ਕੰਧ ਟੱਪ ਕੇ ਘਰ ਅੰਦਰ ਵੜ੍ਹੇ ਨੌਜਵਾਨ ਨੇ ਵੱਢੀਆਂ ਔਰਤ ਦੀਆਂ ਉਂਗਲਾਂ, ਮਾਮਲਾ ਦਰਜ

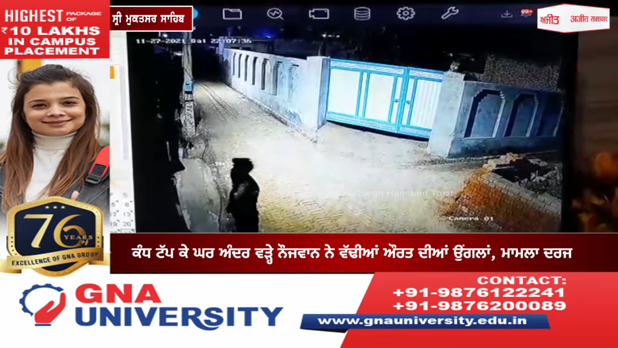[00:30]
सामने आया जिसनों सुनके इंजी लाग दया कि आजकाल हर किसे दे हौसले ने बुलांदने कि किसे देवी कर्च वड के किसे भी हरकत नू अंजाम दे दिन देने ताजा मामलें सार 32
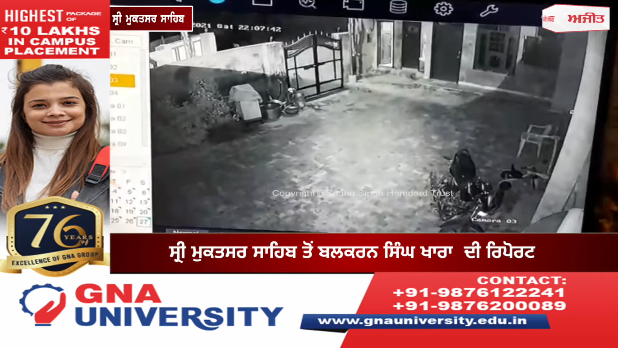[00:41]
साल दी ओरत दे कार एक नौजवान कंद टपके वड आया थे उस यां दो उंगला तेजर ह�